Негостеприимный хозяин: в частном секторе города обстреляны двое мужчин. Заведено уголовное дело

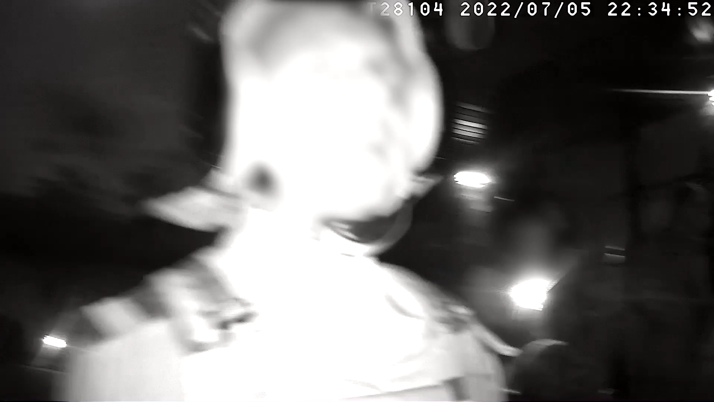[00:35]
На видео действия на месте происшествия сотрудников департамента охраны, которые прибыли по тревожному сигналу.
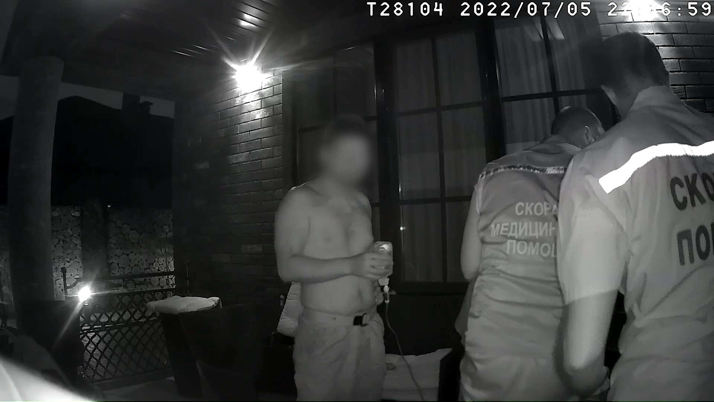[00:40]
Здесь же находились пострадавшие. Милиционеры поначалу могли только строить свои версии, что произошло, и оценить степень нанесенных двум мужчинам повреждений.
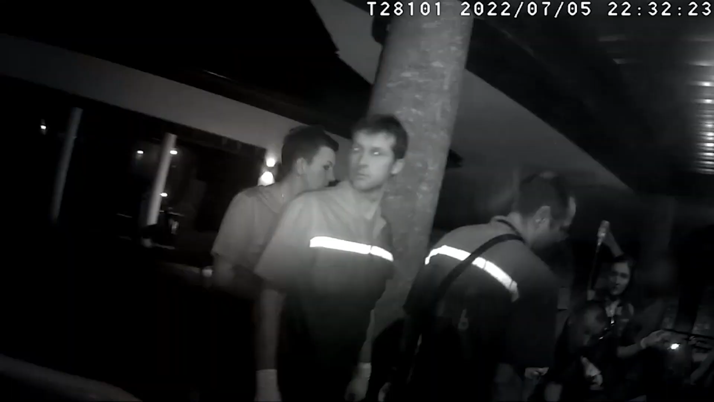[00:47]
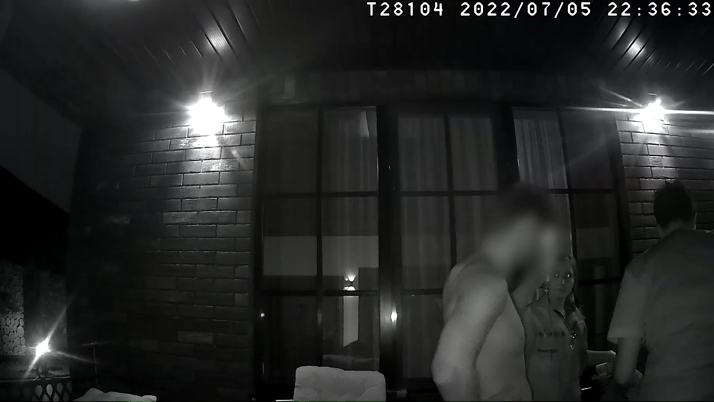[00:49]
Ну, как раз травматы такие, знаешь, точечки. Ну, видно, где-то в голову нормально прилетело.
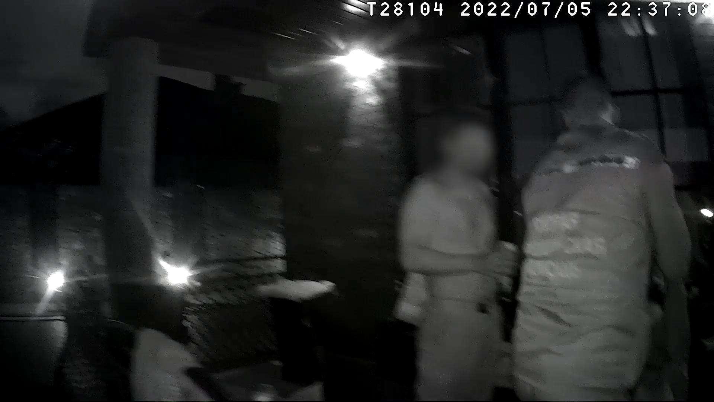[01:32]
Пока раненым оказывали помощь медики, рядом находился и вероятный виновник инцидента. Судя по видео, адекватным его поведение трудно назвать. Возможно, всему виной был алкоголь.
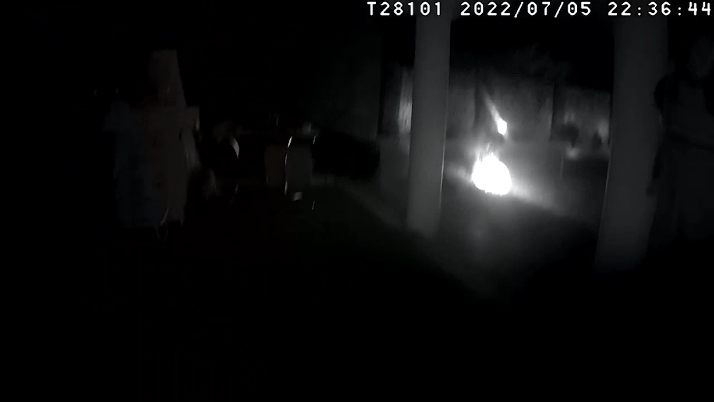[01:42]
С чем согласны и милиционеры,
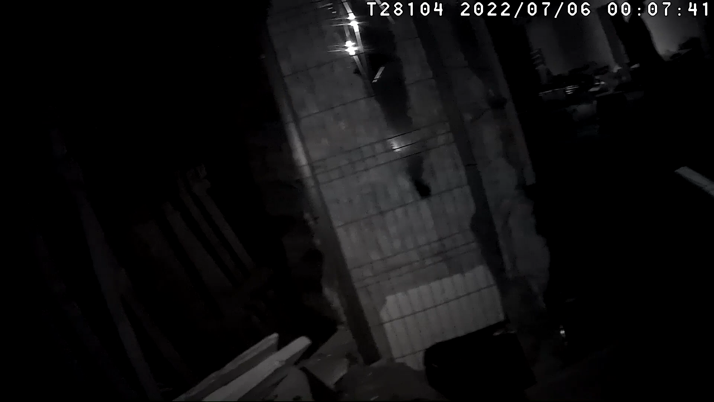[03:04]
Это была пневматическая винтовка, которую отыскали в скрытом от глаз месте.